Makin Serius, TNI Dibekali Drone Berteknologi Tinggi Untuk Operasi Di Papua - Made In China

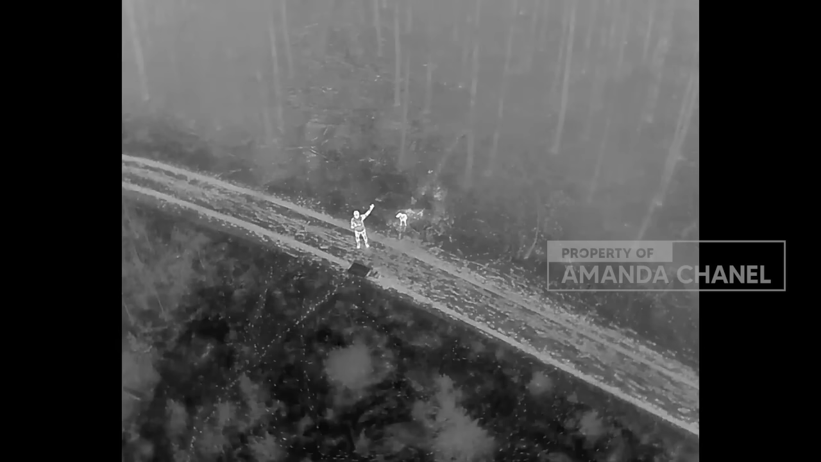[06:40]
Enterprise Metric 30 Atau disingkat DJI M30 Drone copter Berukuran mini Namun dikenal Sebagai drone tangguh Karena drone ini Dapat dioperasikan Bahkan di
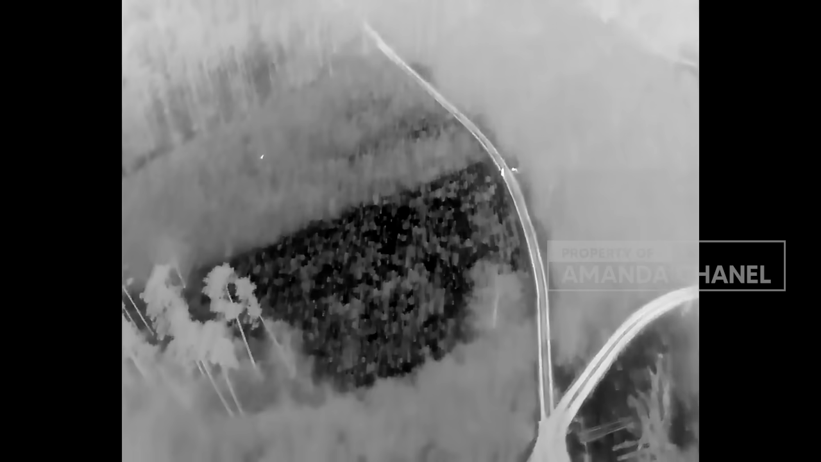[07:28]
Di operasional Di Medan Papua Pokoknya marinir Sekarang dibekali Drone copter Dari DJI teknologi China Terutama kameranya